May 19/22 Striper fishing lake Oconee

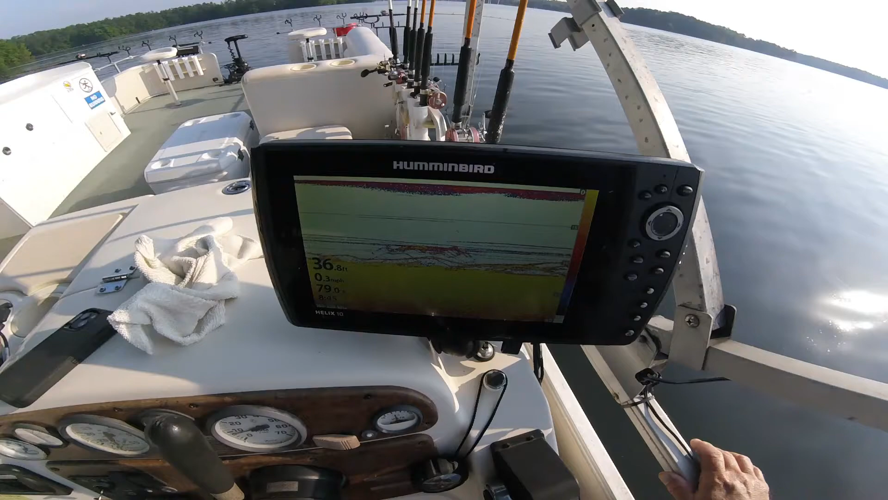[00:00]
all right guys found some fish just pulled in this spot I've been looking haha I've been looking for the last hour everything everywhere I'm going I can't find no fish it's a good marks got two baits down I don't know what they are could be a school of white bass I had better
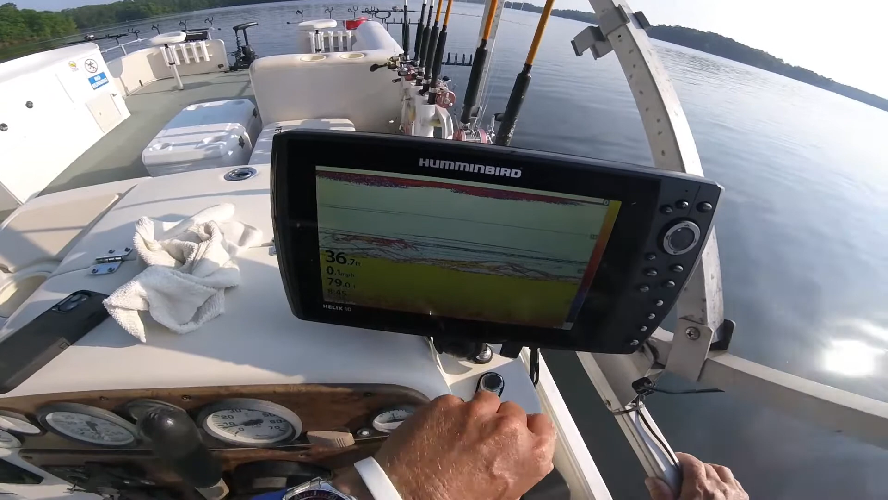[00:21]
marks when I first come in here some real ramped up stuff anyway I'm gonna go ahead and give it about 15 minutes here see if we can see what's here
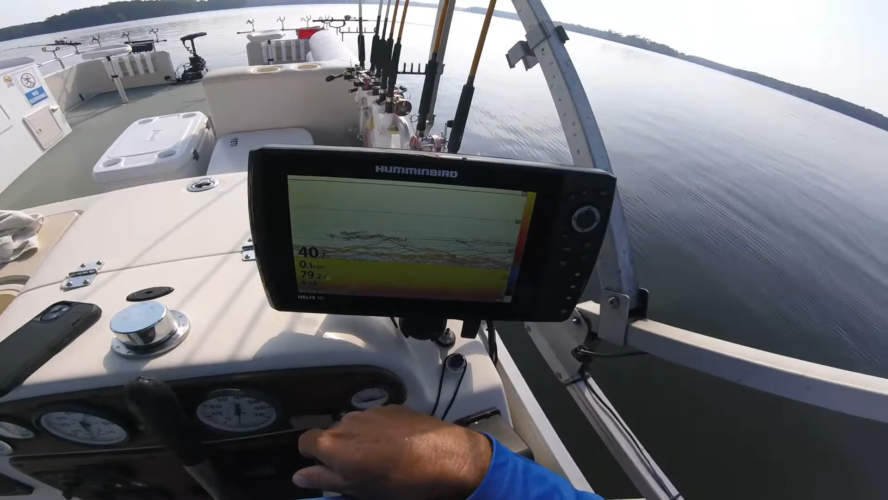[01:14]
they just gotta get him to break out that credit card come on break out that credit card enough of this window shopping I've done give it 15 minutes here guys I'm actually going on about 20 minutes here I hate to leave I mean I'd like to at least catch one fish in this spot before I leave but they just I don't know I just wish one would bend over bam mark
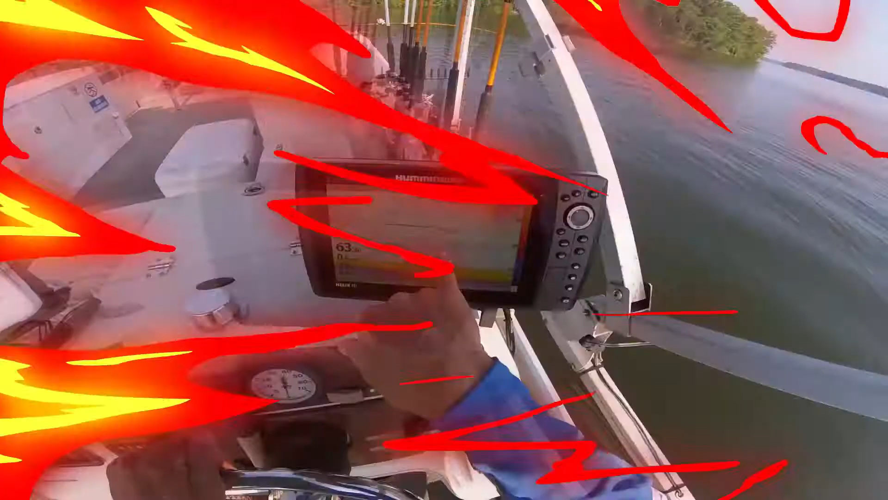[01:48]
they're coming up about 25 fish on
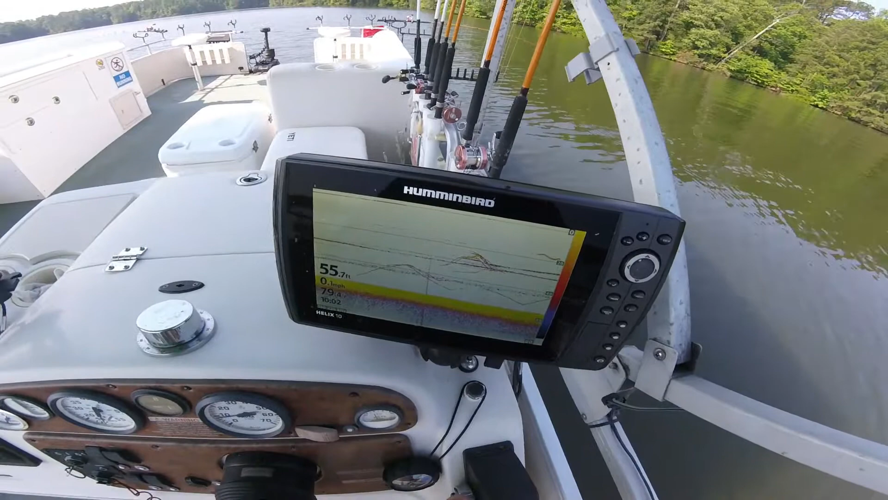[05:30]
On screen: depth 55.7 ft
watch those rod tips watch those rod tips marks on the screen guys real good marks i want to hear one scream i want to hear one scream come on come to papa which one's it gonna be which one's there it is i hear it i hear it there it is hot diggity dog happens just like that boys and girls hot diggity dog that's a good another tank
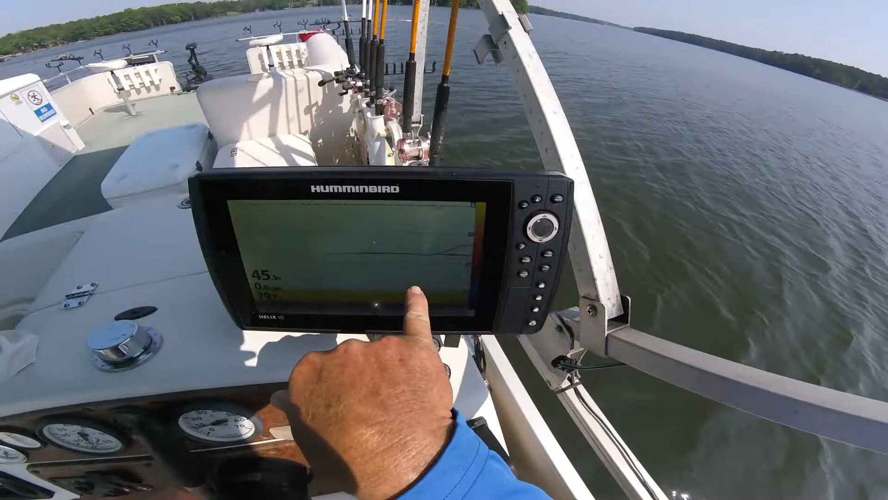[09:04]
that's what's mad at me mark on the screen guys well which one's it gonna be come on let me hear one screen something's going on with this front right see how far it's pitched back
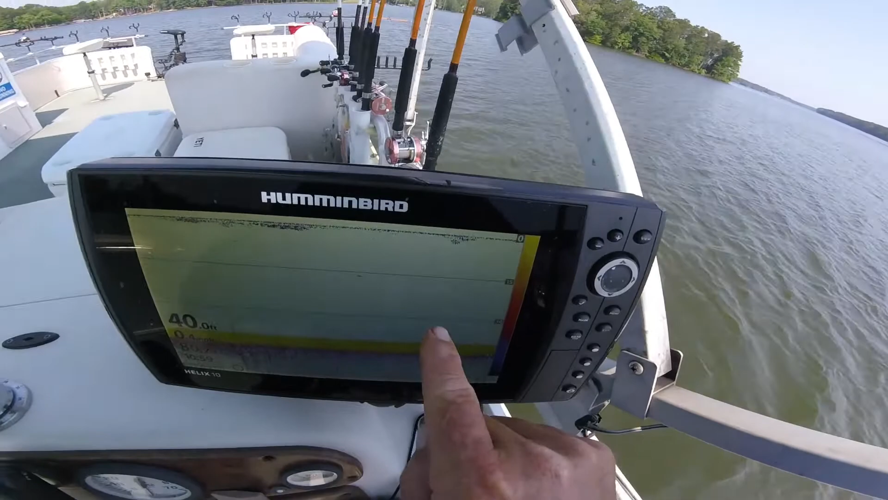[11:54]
something oh see it happened i was i didn't even know that anyway small marks like that guys all
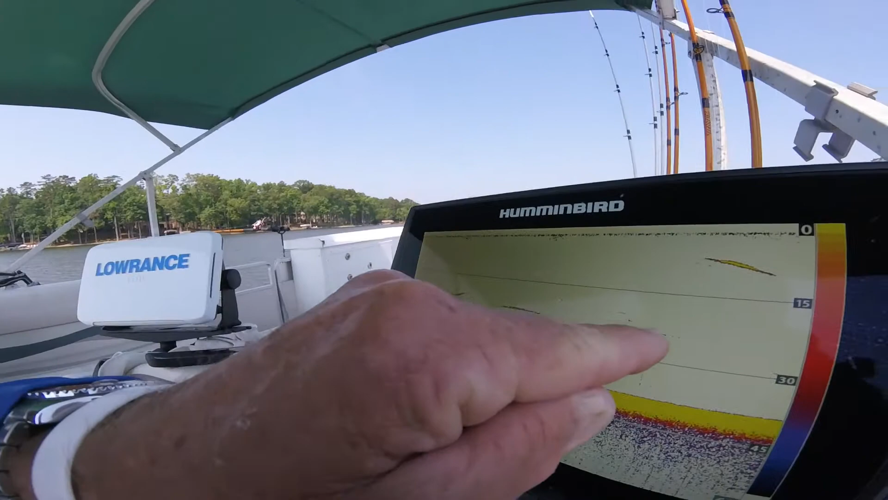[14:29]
if they're just little quick marks going up that that means something that fish went in the edge of the cone that fish is in the cone he's went through the cone that's why it's such a solid mark
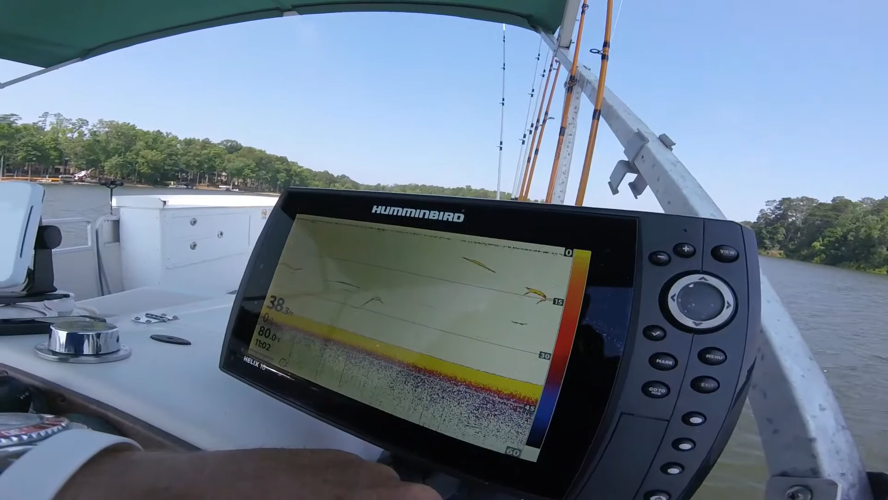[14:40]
these little marks mean something guys if you see a little quick little black line go up and move that that's
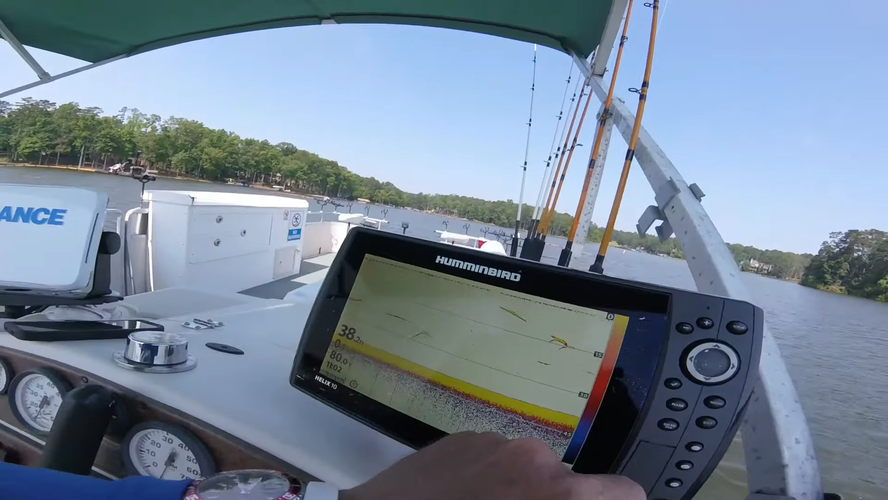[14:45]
marking a fish that come in the edge of the cone so there's front rods getting hit guys hot diggity dog you gotta watch those